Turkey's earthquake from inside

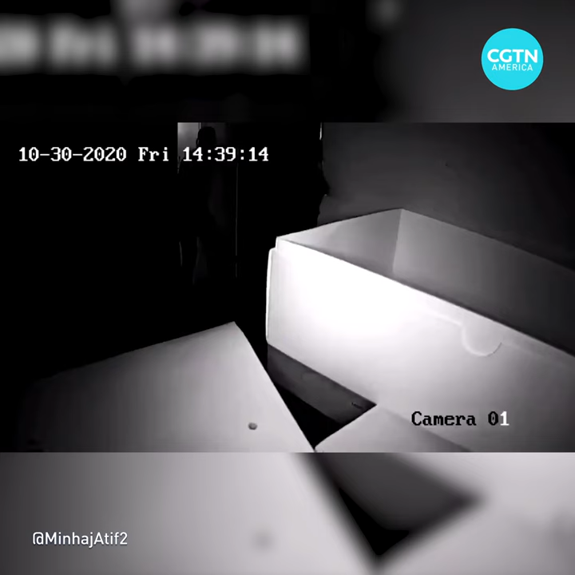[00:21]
Yarabbim. Allahümme salli ala Muhammed. Gel. Allahümme salli ala Muhammed. Allah deprem oluyor! Deprem oluyor!